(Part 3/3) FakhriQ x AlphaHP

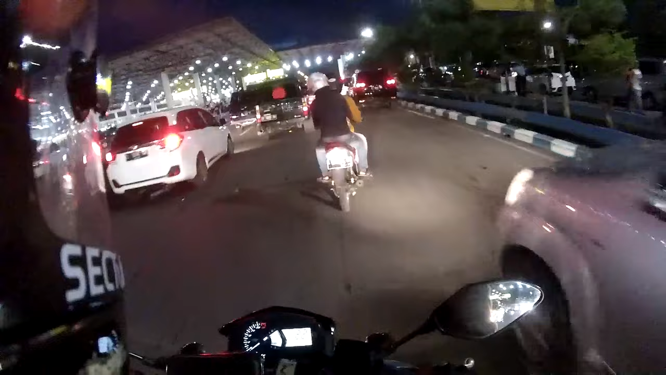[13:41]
Barusan ini gue masih di Juanda, macet banget aja dari keluarnya. Barusan gue juga di abis farewell anjir, perpisahan sama Alpaki. Gue gak tau, gue bingung banget. Gak Limes Moto, gak TJR, gak Alpaki.